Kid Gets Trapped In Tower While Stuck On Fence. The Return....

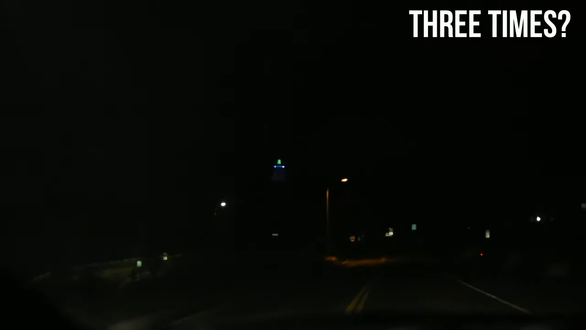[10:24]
Dude Ryan you're scaring me with your driving I know You're scaring me Everyone's like pointing in the direction I don't want why Ryan to be done He's like in the middle of the road